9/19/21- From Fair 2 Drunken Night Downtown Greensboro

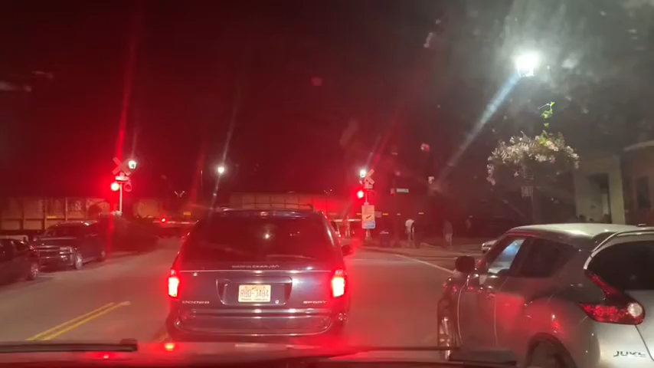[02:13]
A train just hit a car right up here. Yes. It was a person. It was a car and the guy hopped out. Oh, no. Who it was. I thought they said person. I didn't hear no car get hit. No. Ask her. Excuse me. What happened? Oh, the girl car got hit. You gonna go that way? Or no, we're gonna sit here.
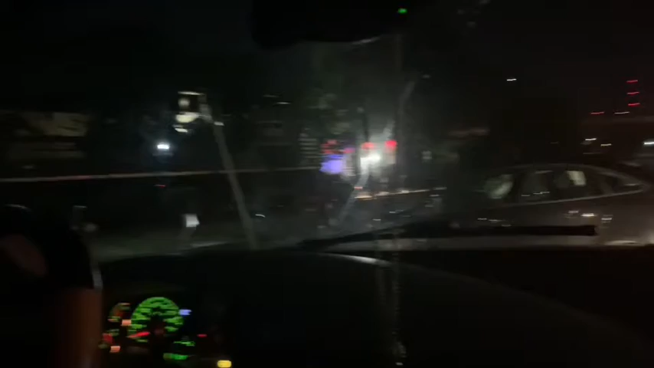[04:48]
It just pretty much bumped it and squished the back end a little bit and pushed it the rest of the way. It didn't really mess up. And the back end, like the light is pushed in, the bumper is messed up real bad. So how'd she get hit from the back if she was sitting on the truck? Apparently she turned. Exactly. But the guy got her wallet out and stuff. I guess it's someone he know, because I said, she good and stuff? He said, yeah, I gotta get her stuff. She got the music. Hit, bro. Yeah, it's weird. Ain't no way she was sitting on the track sideways, facing straight.
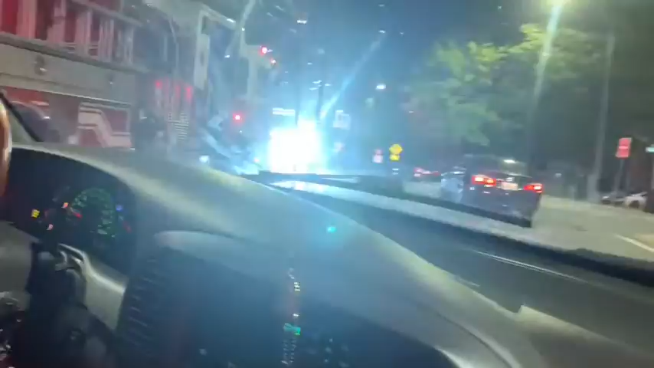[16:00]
Oh, someone passed out right here.